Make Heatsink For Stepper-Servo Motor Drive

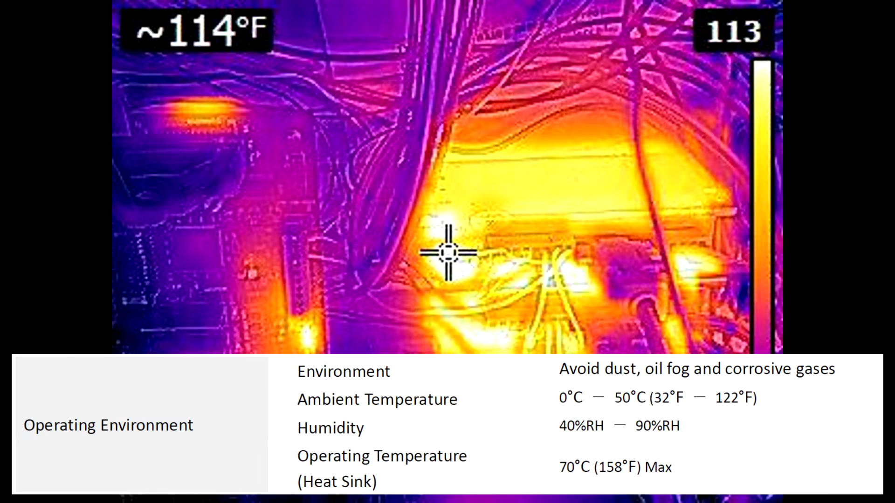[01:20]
On screen: spot 114°F
114 degrees Fahrenheit or 44 degrees Fahrenheit over room temperature. While 114 degrees Fahrenheit is below the 158 degrees Fahrenheit specified maximum our heat sink will help the drive to run cooler.
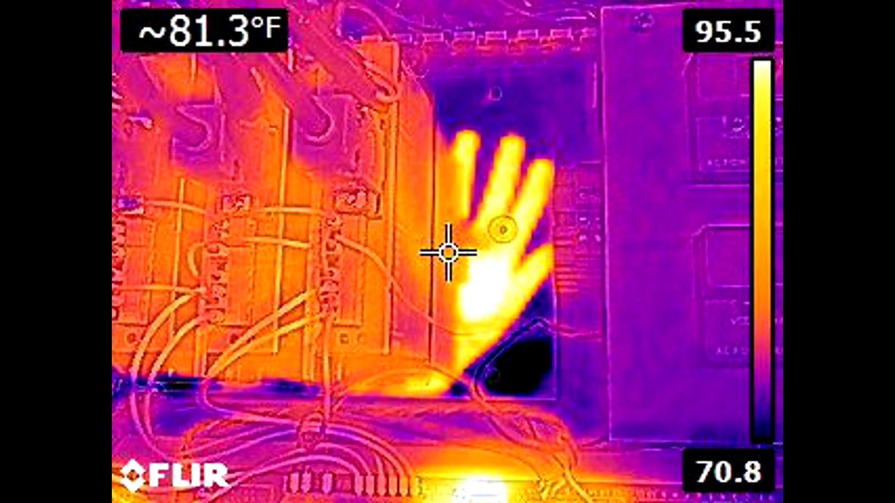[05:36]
On screen: spot 81.3°F
A couple pieces of thin tape works well. The surface temperature when the drives were attached to a wood surface was 114 degrees Fahrenheit.
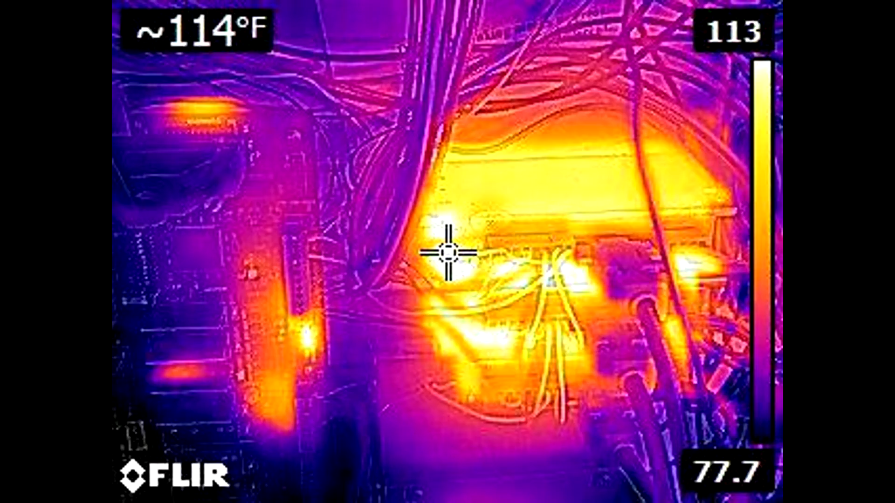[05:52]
On screen: spot 114°F
Mounted to the heat sink, the drive's surface temperature drops to 97 degrees Fahrenheit.
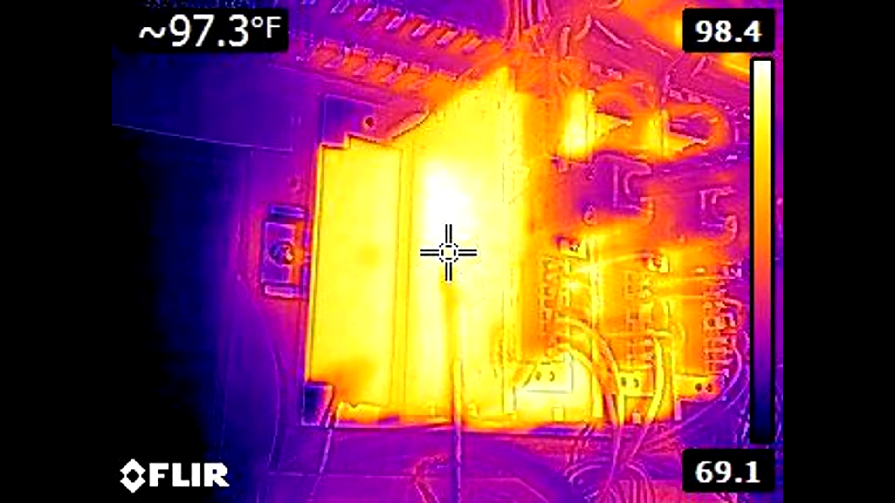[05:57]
On screen: spot 97.3°F
And the heat sink is at 95 degrees Fahrenheit.
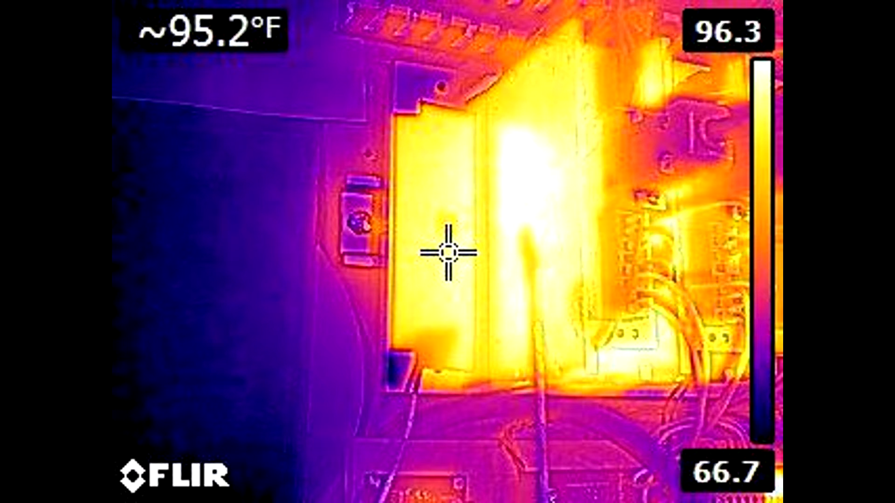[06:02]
On screen: spot 95.2°F
Granted, the drive orientation also changed in a way that will help with convective heat flow.